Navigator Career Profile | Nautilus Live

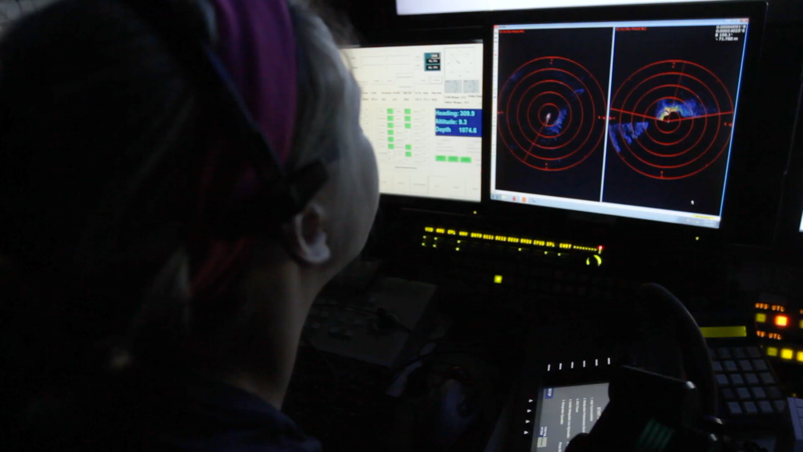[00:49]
We also watch the position of the ship on the monitors when dives are going on,
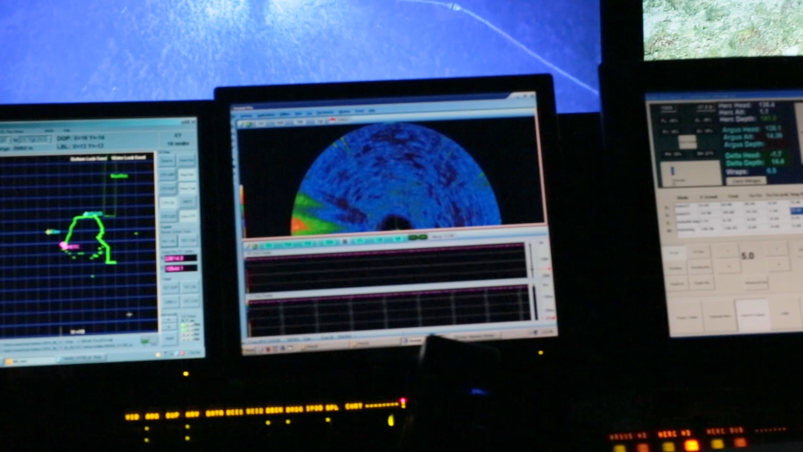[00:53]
so we make sure the ship is positioned where it needs to be to allow the ROVs to move and explore the things that they need to. And we also watch the return from the mapping sonar on the screen when we're mapping.
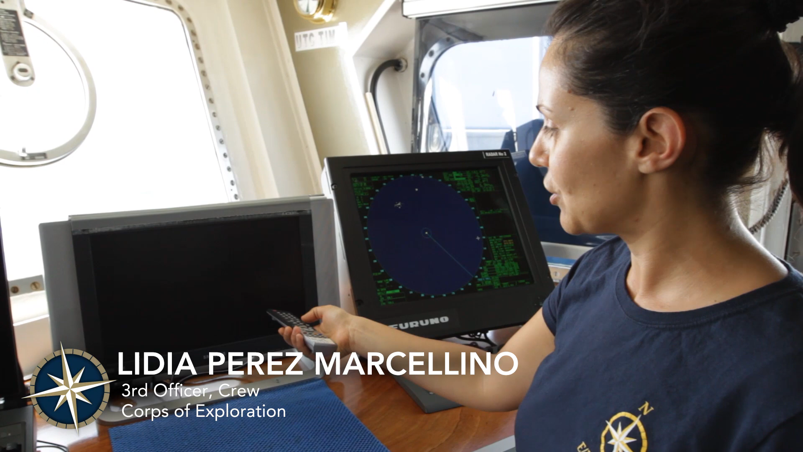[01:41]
When the ROVs are launching or recovering, we use that.
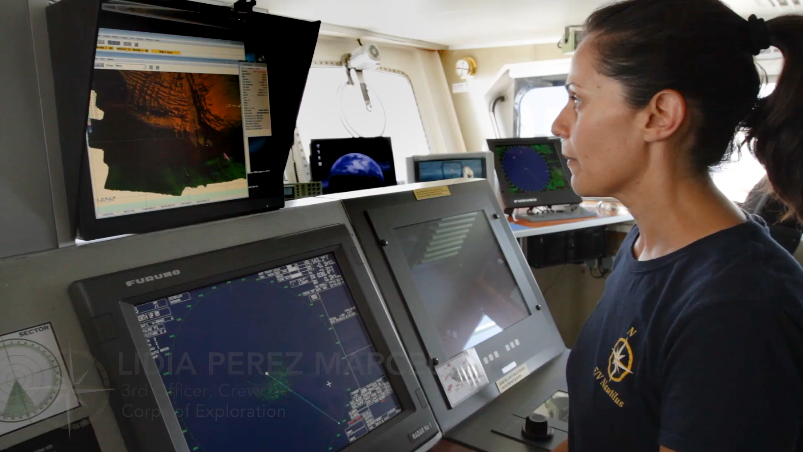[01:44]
And here the control band shows us where is the white point, bearing distance, what they want to do.